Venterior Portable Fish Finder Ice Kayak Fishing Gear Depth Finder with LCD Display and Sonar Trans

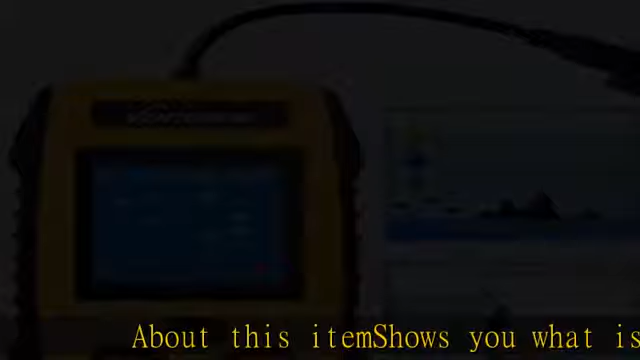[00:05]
suits for all sorts of fish, fish size, small slash median slash big,
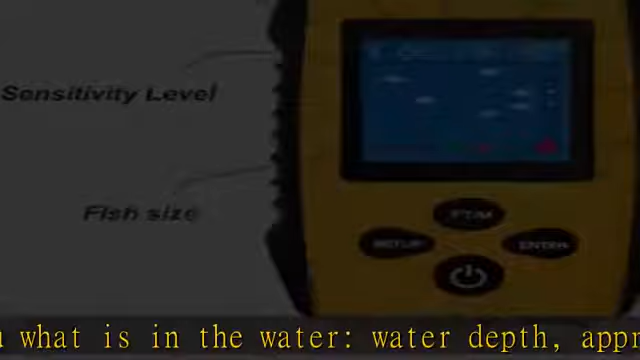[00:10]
short and tall weeds, sand and rocks on bottom.
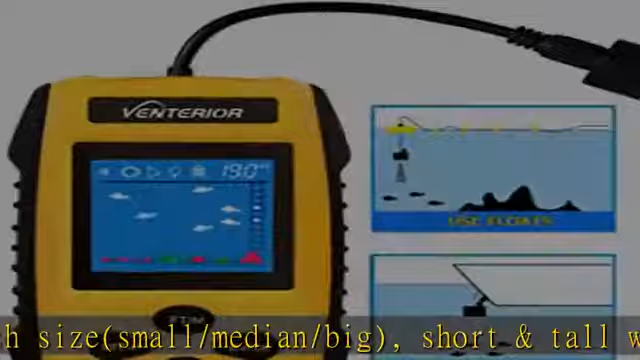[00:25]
It can be used in fresh water as well as salt slash sea water.Easy to use,
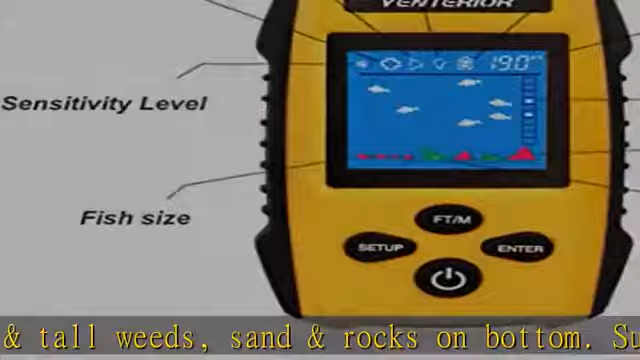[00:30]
toss the transducer into water and turn on the display unit, it will show you the water depth and approximate fish depth if fish schools passing by.
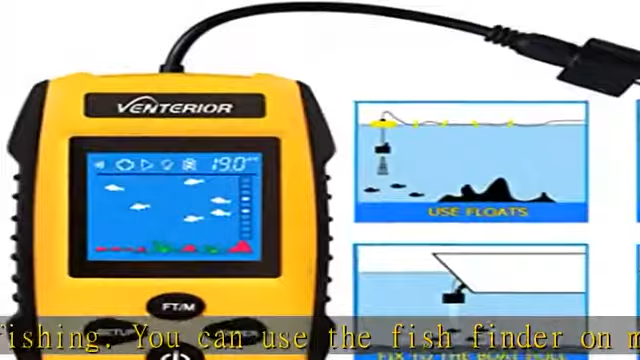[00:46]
It has 5 user selectable sensitivity, battery save mode, backlight mode, fish alarm, unit of measure. Setting can be saved when turned off.Very portable that you can take it anywhere,
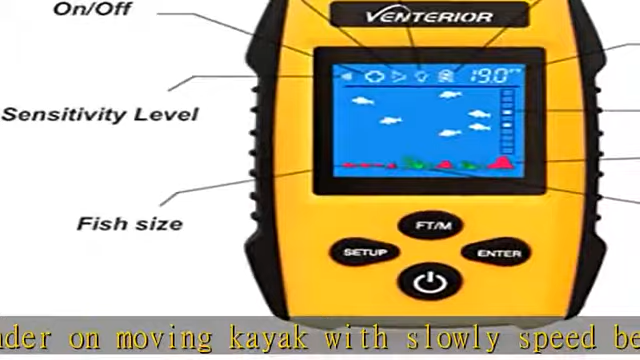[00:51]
it comes with neck strap that allow you to wear it around neck when you are busy on the kayak.
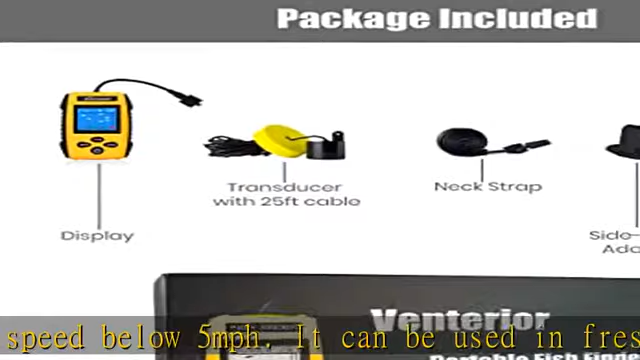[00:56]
And you can easily store the fish finder in your tackle box.
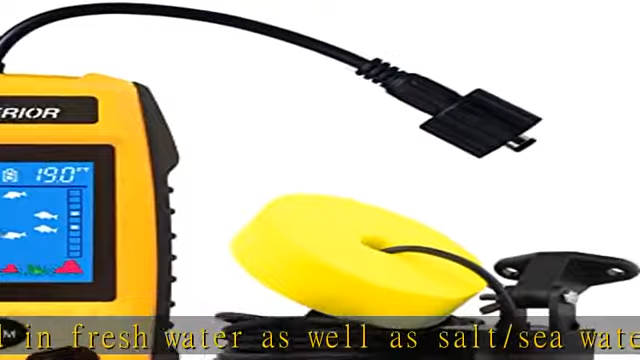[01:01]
The fish finder is powered by four triple A batteries.
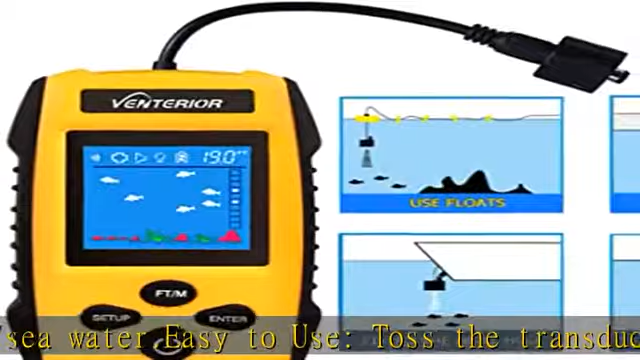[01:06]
It lasts 4 to 5 hours with new batteries and continuous use.Accurate depth reading,
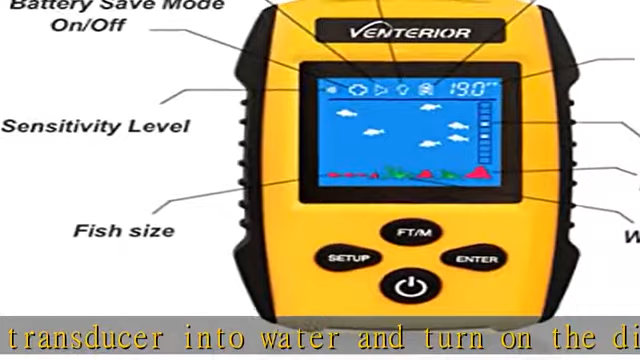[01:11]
the fish finder use sonar to detect water depth and fish location.
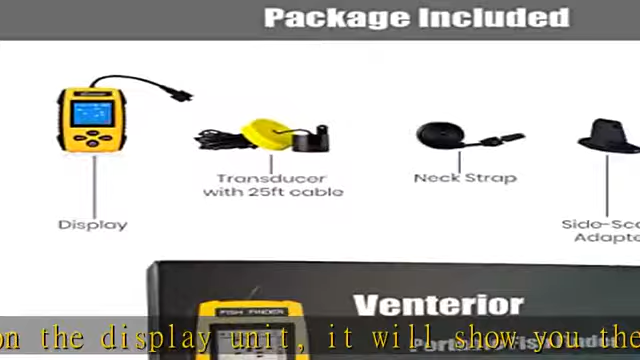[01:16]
Sonar frequency is 200 kilohertz. Detectable area is 45 degrees beam angle under the sonar transducer.
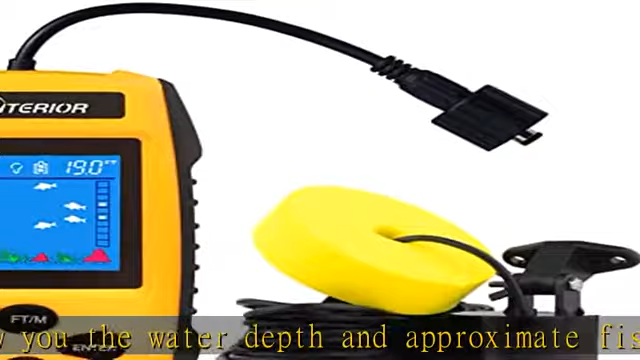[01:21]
Detectable area is 45 degrees beam angle under the sonar transducer.